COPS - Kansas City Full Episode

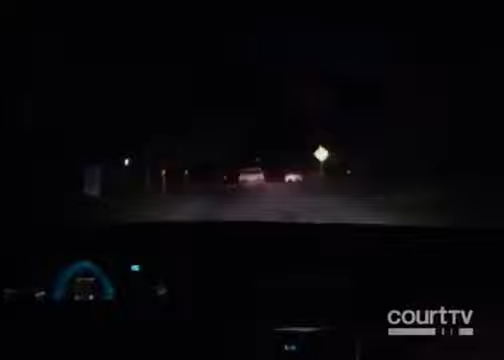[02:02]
Wait, it's not stolen, but he's just not stopping for us. Are we going to get on the air? 211, 60th and Elmwood, he's officially refusing to stop. Hold the air, he's stopping.